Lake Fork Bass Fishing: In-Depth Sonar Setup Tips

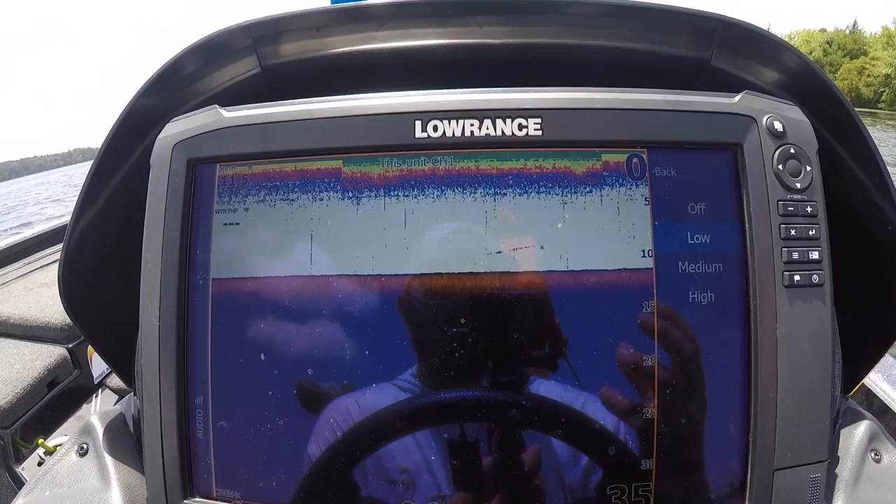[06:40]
So if you've got a small school of fish or a single fish or a ball of bait that comes under your boat closer to the surface, having your surface clarity on low will help you. Noise rejection is really just going to
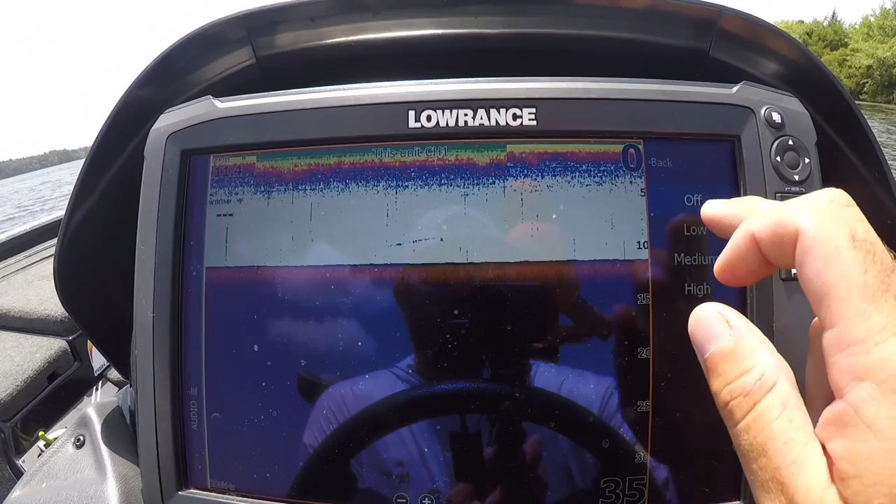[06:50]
keep your screen cleaner and let you see the harder return items and eliminate some of the debris and some of the current and some of the stuff that's drifting through the water columns. A lot of these lakes, most of the lakes that we fish when it comes to bass fishing are going to have a lot of junk in the water. These fertile fisheries, these fertile habitats, are going to have a lot of stuff in the water, be it minuscule bait, be it some type of plankton, be it silt, be it pieces of grass. You don't want all that junk cluttering up your screen, so I like to go with low on surface clarity and low on noise rejection.
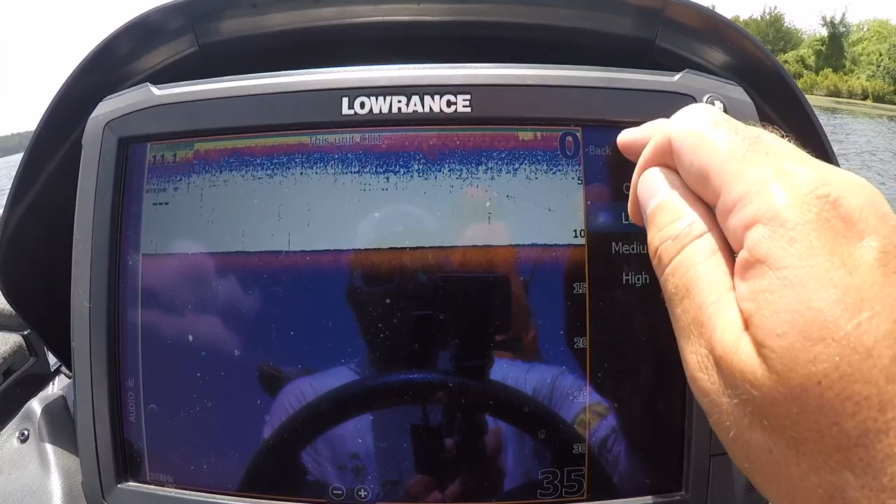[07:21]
Scroll speed, I have it normal. You can speed it up. If you're trying to graph a big area, I would not suggest this for looking at fish. So if you get to hitting your gas pedal while you're idling, you kind of high idle, you're going to miss fish on your unit. But if you're doing that to find structure, you can do it and just hit the up button. It'll go times three times four, and you can see my graph moving a lot faster now. But normal is what you want to do, especially when you're trying to look at fish and identify fish.
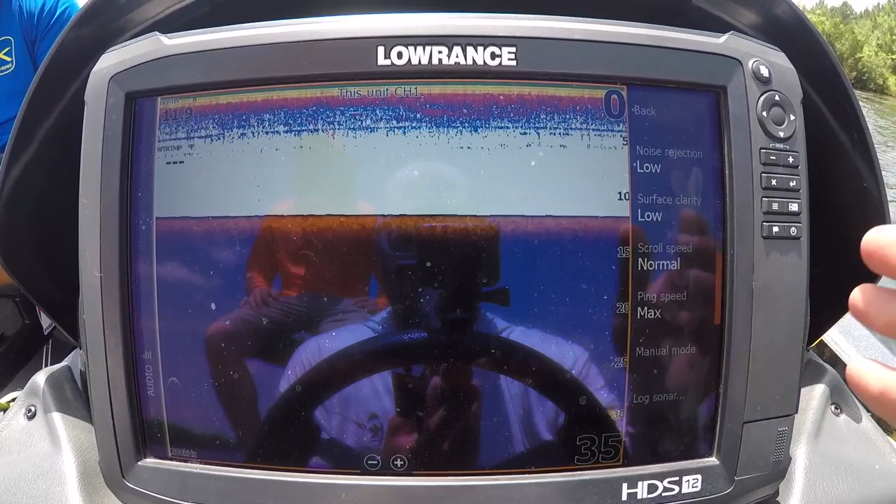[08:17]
All right guys, so we're talking about ping. I got my ping speed on maximum. We're talking about pings. The ping is sending the signal down and back up to the graph. Always use Monomax because I want the most information possible. I want that thing to read as many times as it can in a short space.
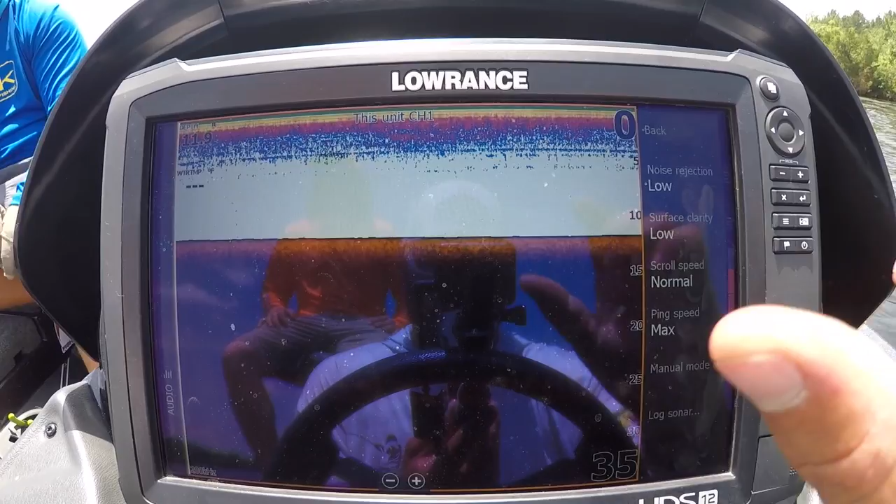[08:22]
You know, one thing about a ping that's kind of neat is it sends a signal down.
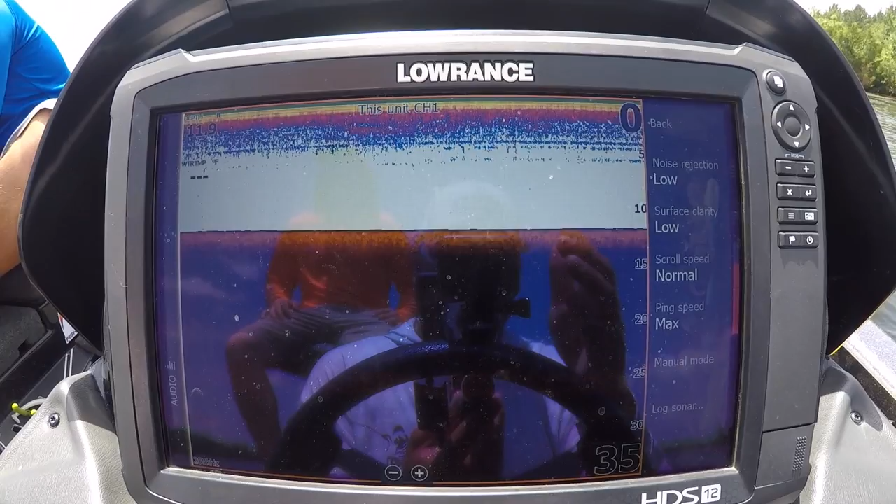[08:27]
The reason you get arcs on your graph, the reason these fish show up as arcs on your graph like we're going to show you here in a minute, is think of it like my voice.
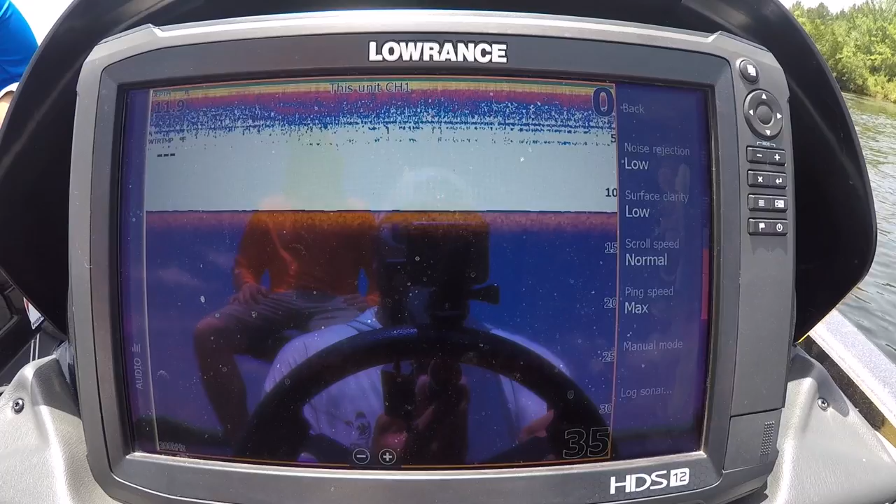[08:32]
If I'm talking to this knucklehead over here and I'm talking directly to him and my mouth is pointing this way.
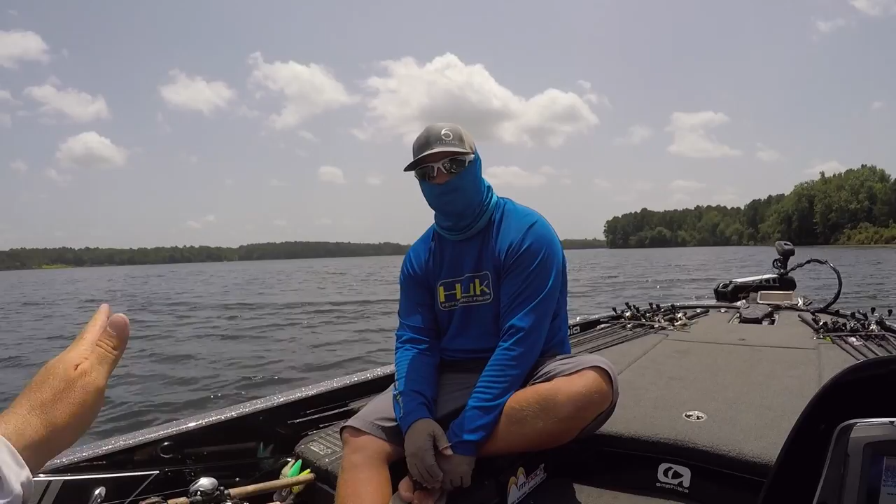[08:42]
The strongest part of my voice goes right here, but this guy that's over here, he can hear me too, but it creates a cone that's exactly the same way the ping works. It sends a cone signal down.
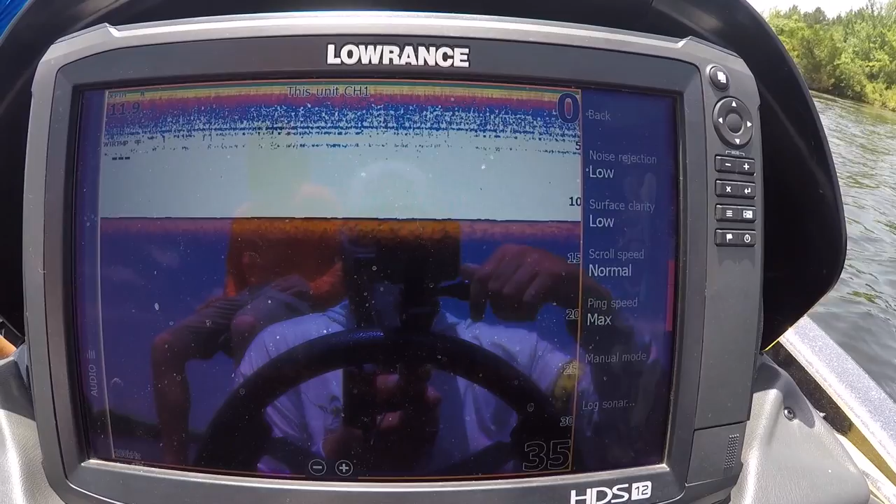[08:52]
The strongest part of it's directly underneath you. It gets weaker as it goes out to the sides. Sometimes you'll see arcs that are kind of broken. Well, they just went on the side of your ping cone. They didn't get right in the middle. When they get right in the middle, that's when you get that ping.
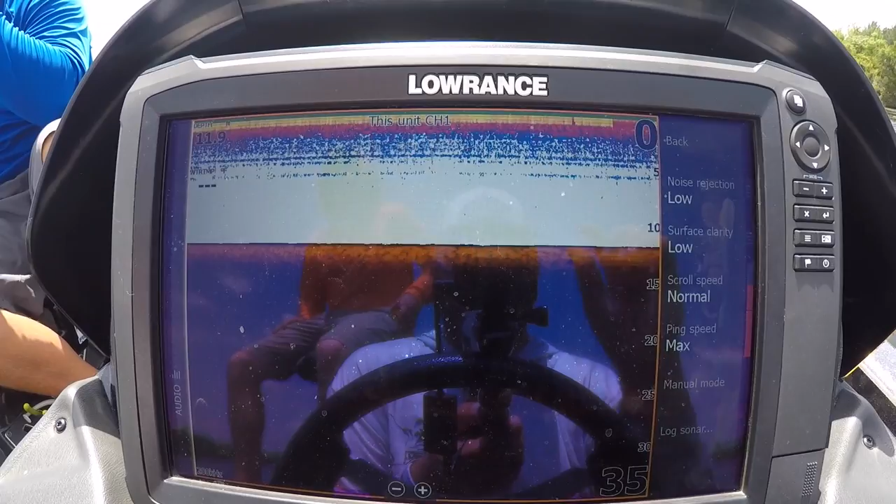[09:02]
And the way it works, it sends a signal down, it reads density,
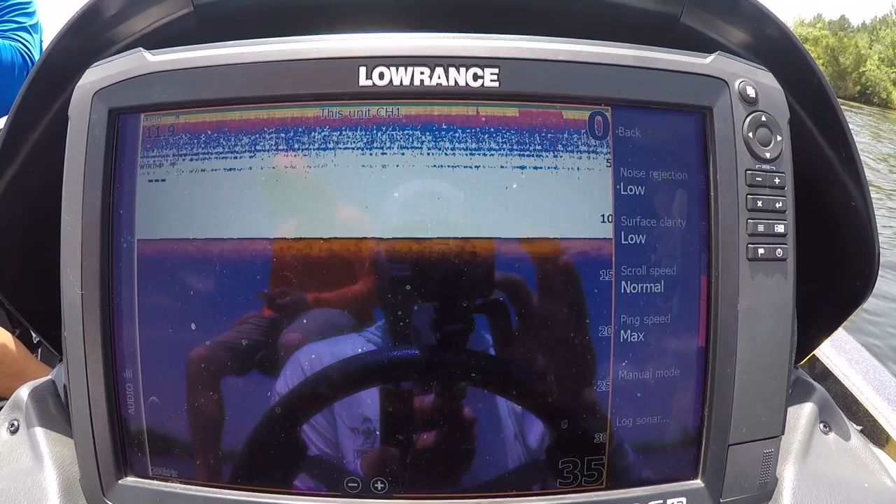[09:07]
sends a signal back up, and it tells that sonar, turn a green light on for this, turn a red light on for this, turn a yellow light on for this.
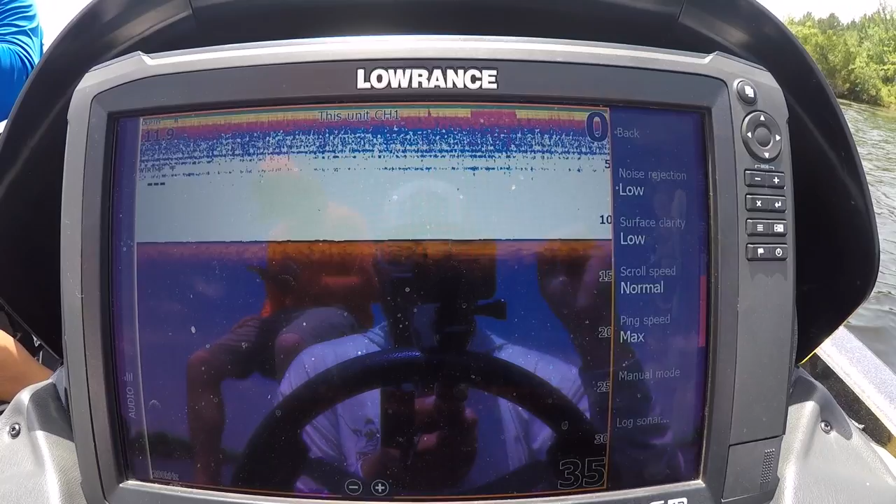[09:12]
It simply goes down, comes back up reading the density, and tells it to turn a light on. But always keep your ping speed at max.
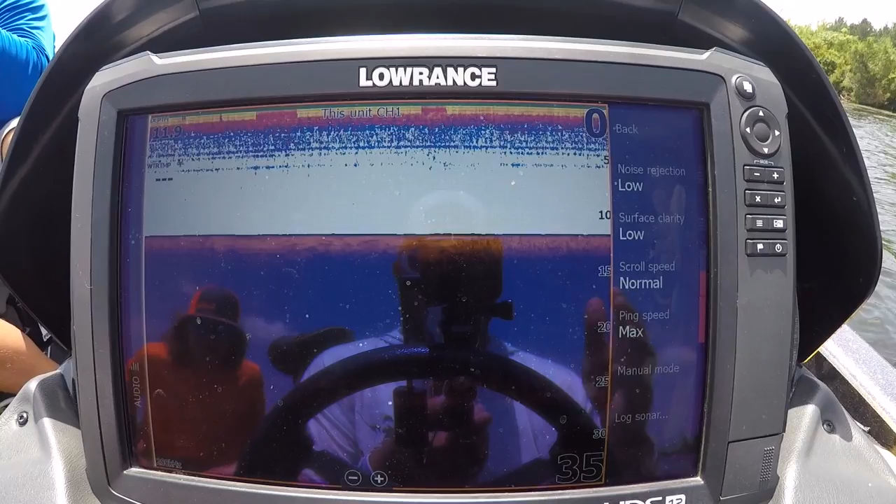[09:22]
I like to think of it like this. If I was reading a book, I wouldn't want to skip chapters. I wouldn't want to miss out on words.
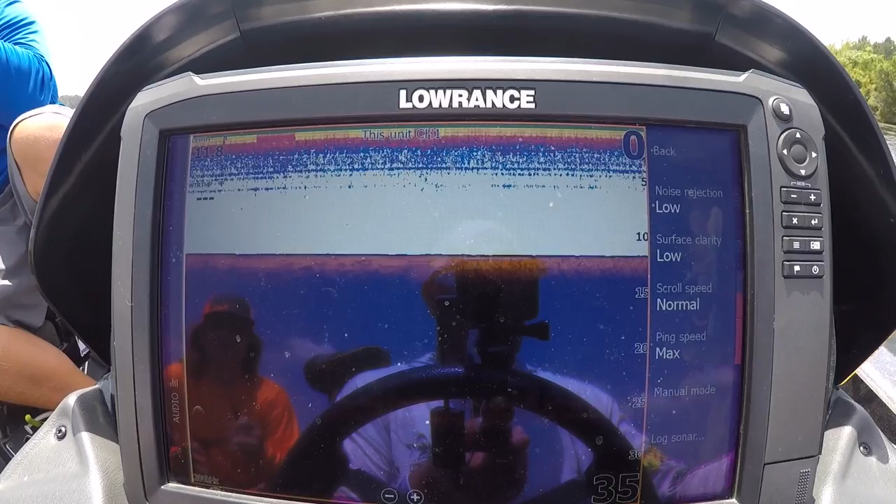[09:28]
I wouldn't want to have half my words blanked out of my book. I want to read every single word in that book.
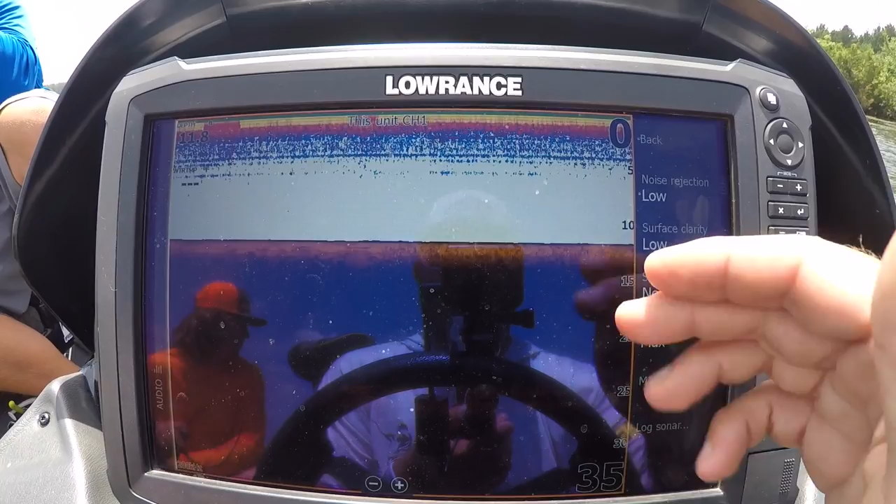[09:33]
I want as much information coming back to me as possible through my ping speed. So therefore, I always use max ping speed.
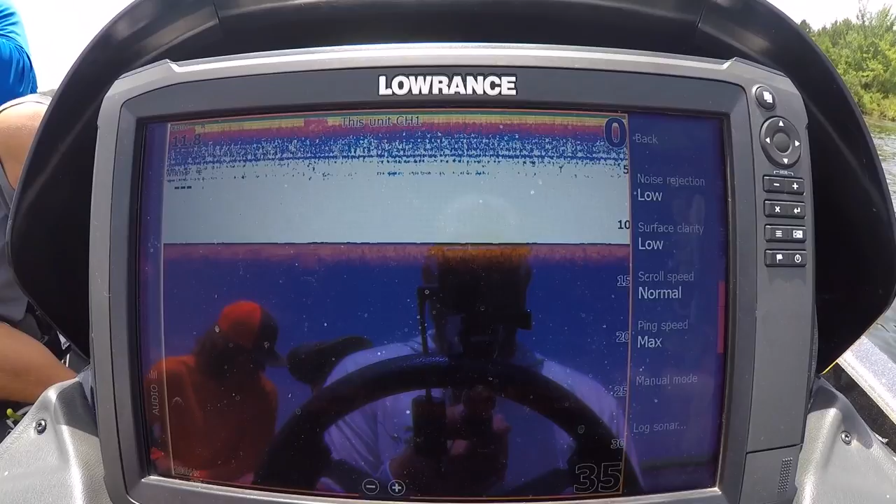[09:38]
All right, so that's going to back us out of advance. Now let's go to sensitivity.
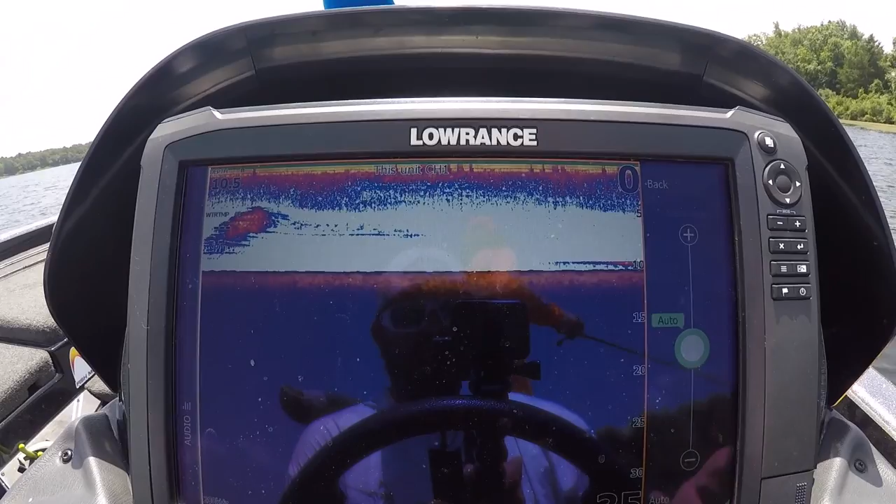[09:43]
You know, like I said, these units come out of the box so much so ready to go that auto sensitivity is great.
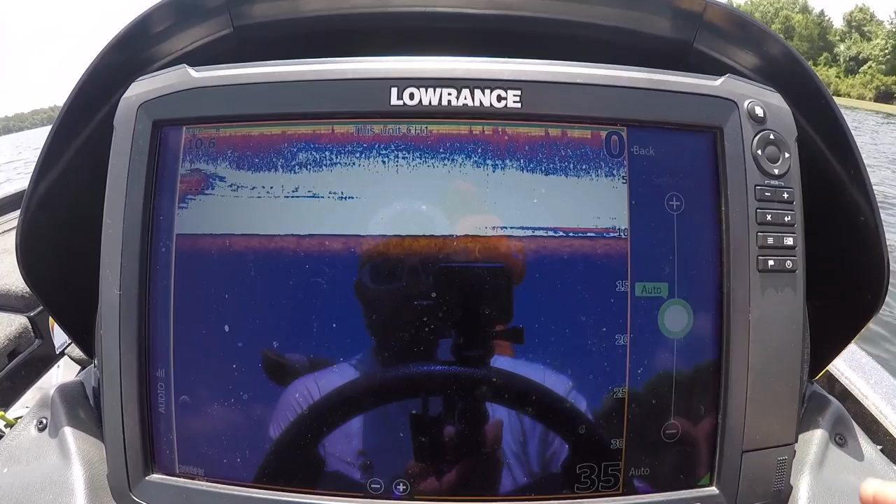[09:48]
Now, when I want to see a little more, we've got some type of a little fish right down here on the bottom in about 10 foot of water.